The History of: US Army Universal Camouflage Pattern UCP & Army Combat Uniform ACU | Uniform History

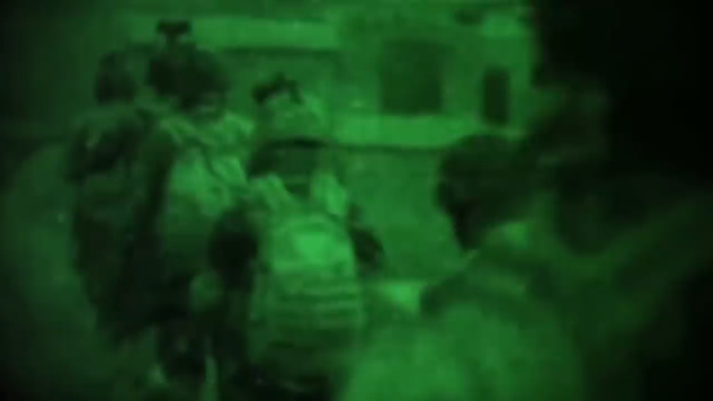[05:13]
As well as the fact that when viewed through night vision goggles, it can give off a high contrast, thusly becoming more noticeable.
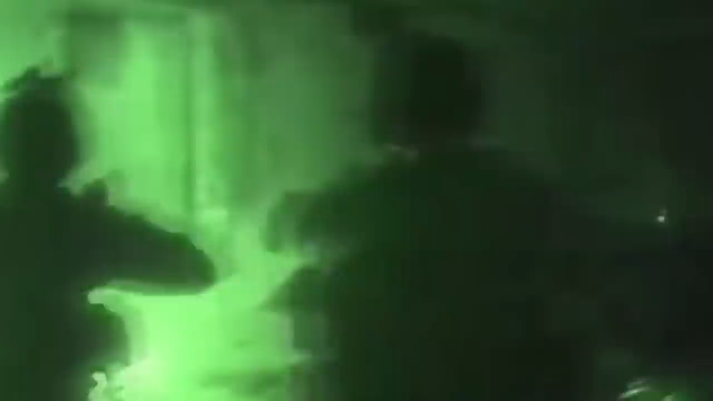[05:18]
This sentiment, however, was not shared by many, including the marines.